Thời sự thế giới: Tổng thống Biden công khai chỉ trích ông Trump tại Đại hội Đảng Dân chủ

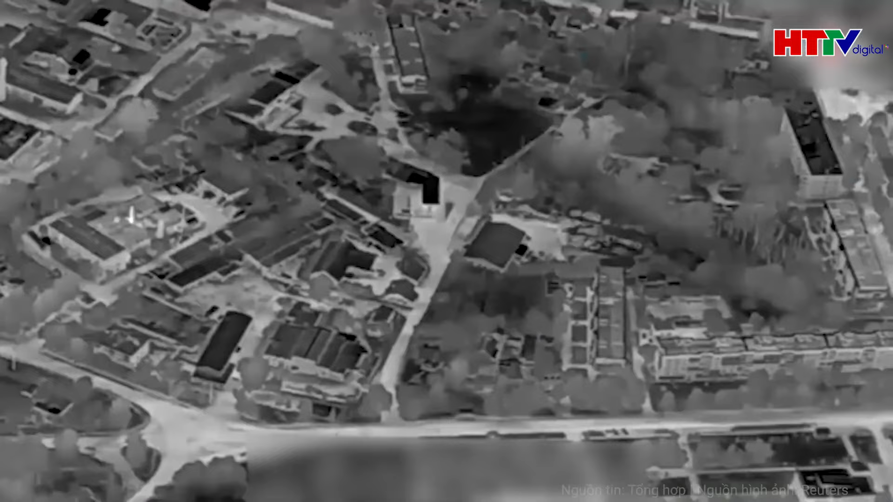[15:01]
Phía Nga thông báo rằng vụ không kích bằng bom thông minh trên đã làm nhiều binh sĩ đối phương thiệt mạng.
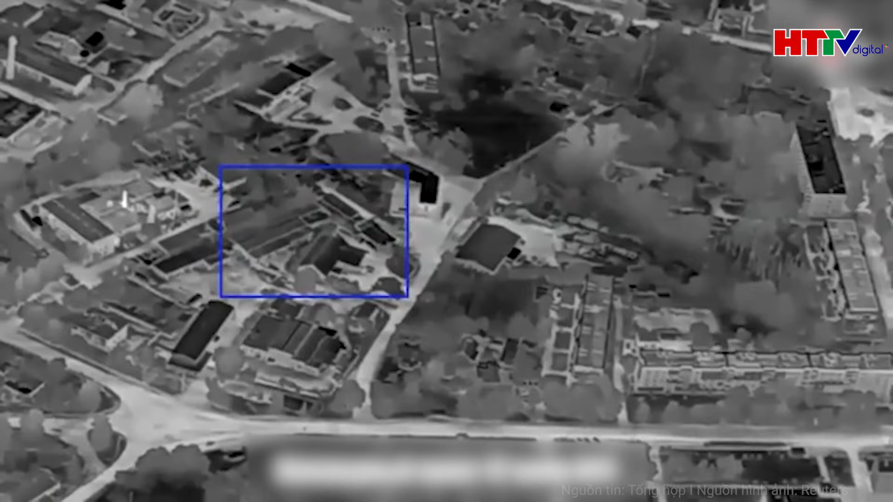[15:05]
Cảnh quay trên không bằng UAV cho thấy vụ tấn công xảy ra khi trời vẫn còn tối ở thành phố Glukhov,
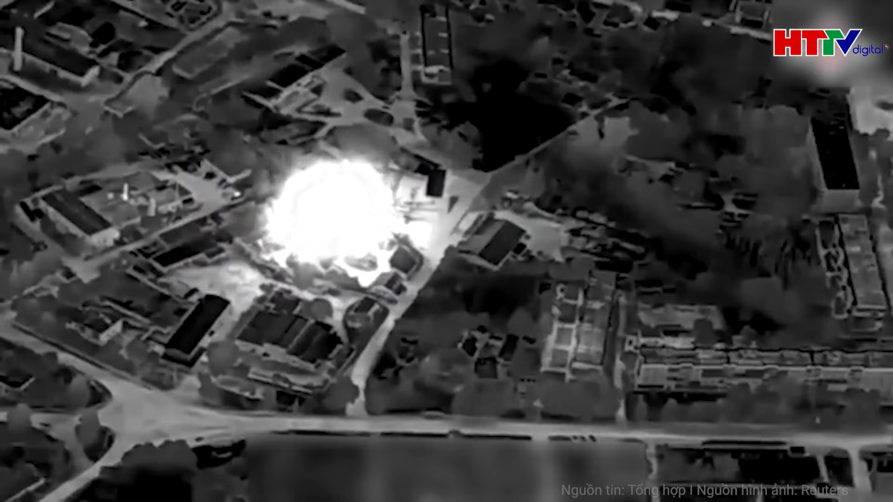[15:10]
cách biên giới Nga khoảng 15 km. Một vụ nổ lớn bùng phát sau vụ tấn công và có một vụ nổ thứ cấp khác xuất hiện ngay sau đó.
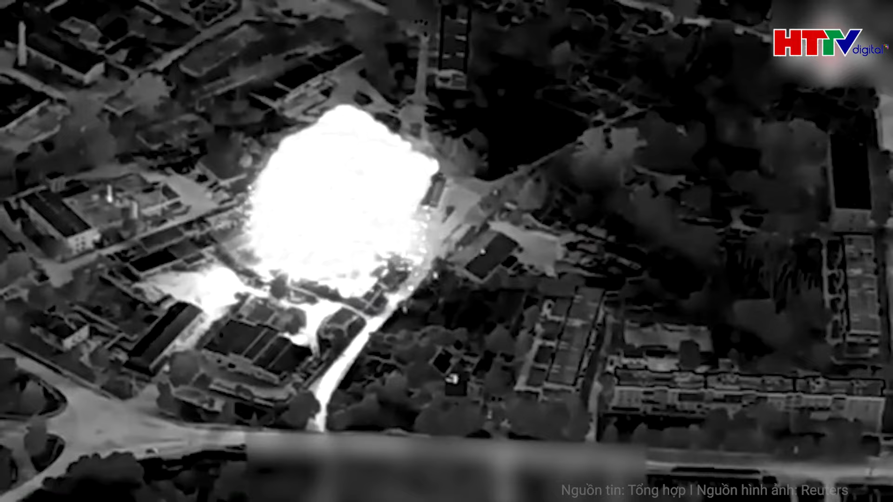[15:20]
Quân đội Nga tuyên bố địa điểm này được lữ đoàn cơ giới số
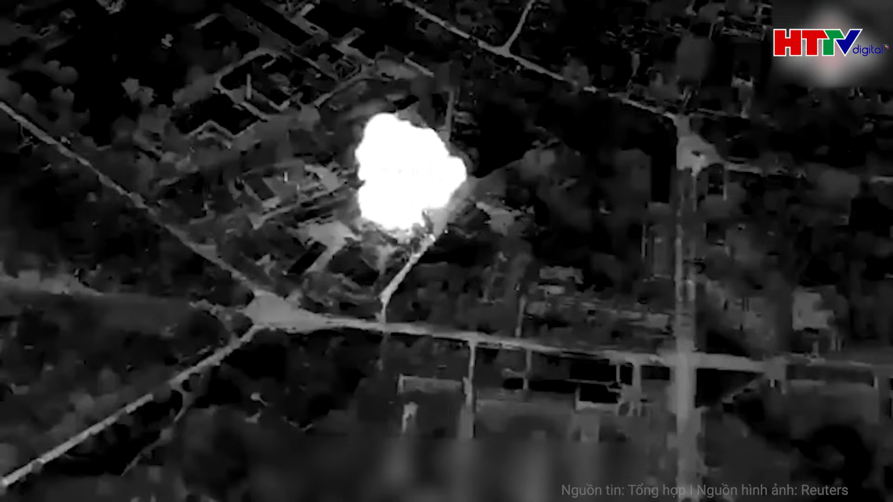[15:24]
47 sử dụng làm sở chỉ huy và kho đạn dược.
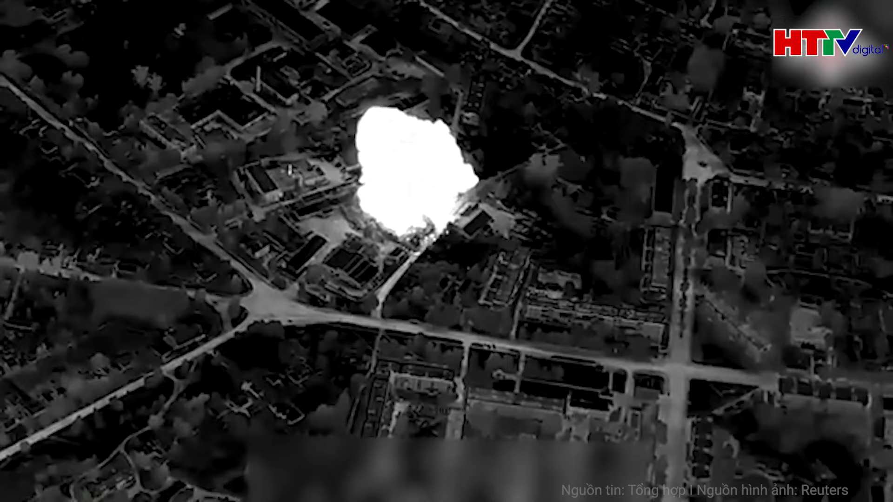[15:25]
Thông báo cho hay các binh sĩ Ukraine,
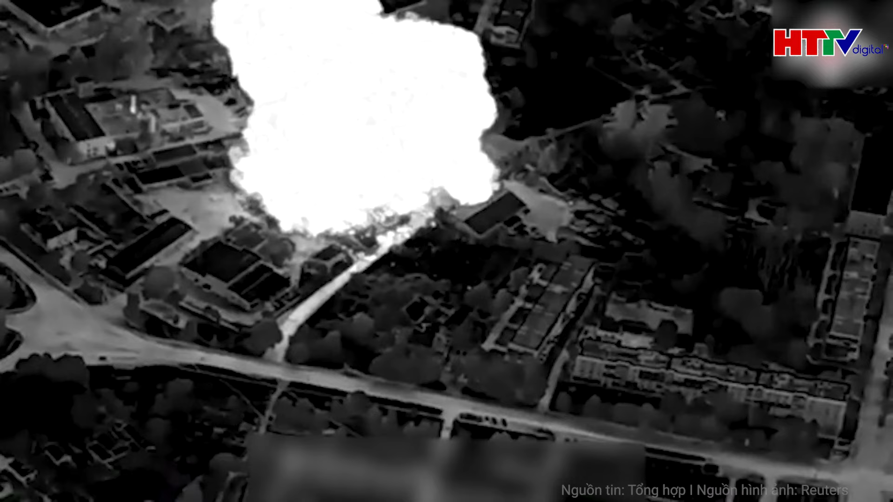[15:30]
bao gồm cả sĩ quan ở vị trí lãnh đạo đã thiệt mạng trong cuộc không kích.
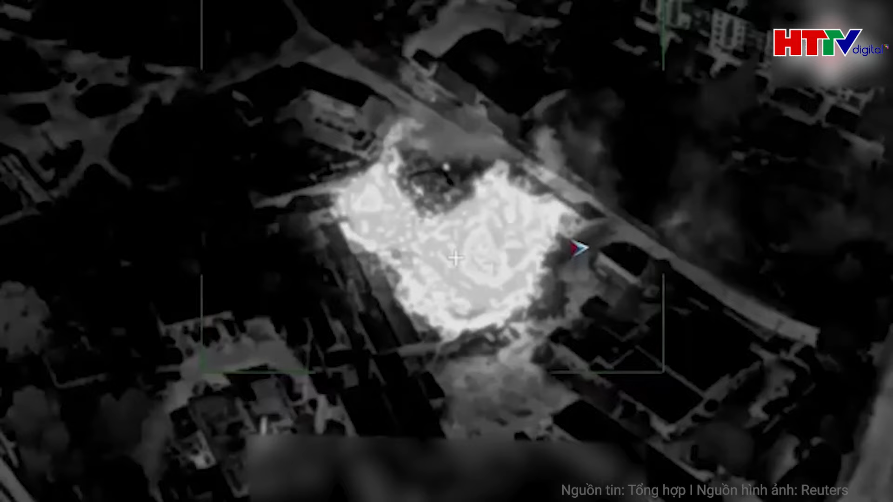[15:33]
Nga không nêu cụ thể số lượng thương vong của quân đội Ukraine, nhưng một số kênh truyền thông dẫn nguồn tin nói rằng có thể có 90 binh sĩ thiệt mạng,
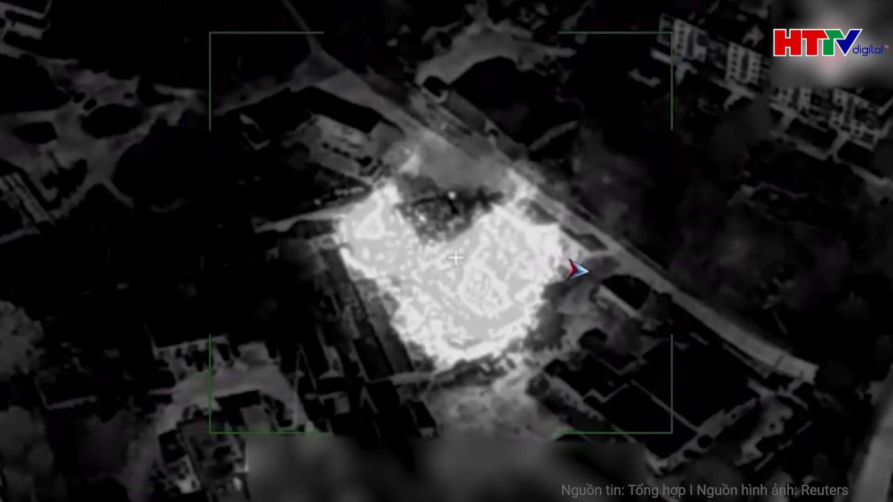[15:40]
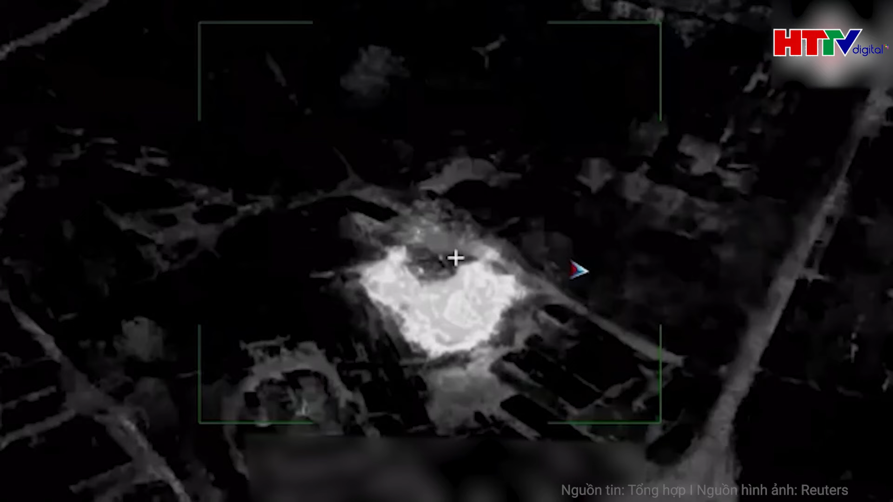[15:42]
trong đó có 30 người có cấp bậc chỉ huy cao hơn binh sĩ chính quy.
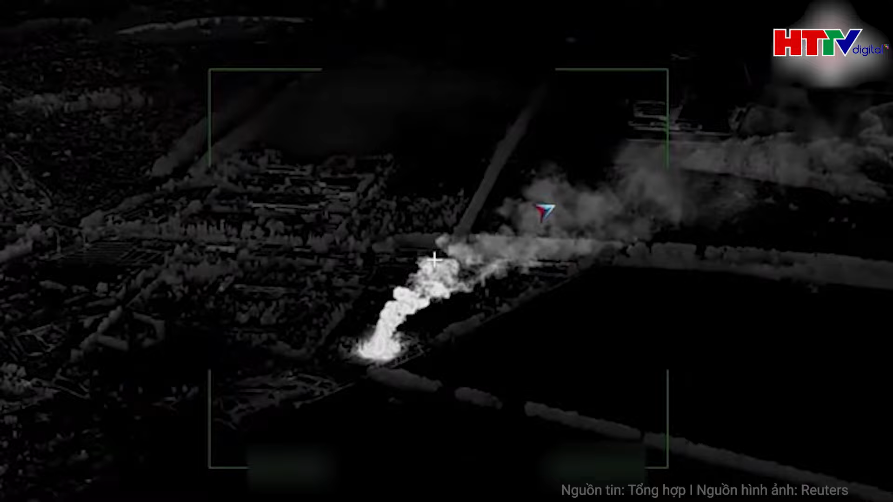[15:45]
Trong khi đó, tại Pokrovsk, giới chức Ukraine yêu cầu các gia đình có trẻ em sơ tán bắt buộc khỏi khu vực này khi lực lượng Nga ngày càng áp sát thành phố trọng yếu ở tỉnh Donetsk.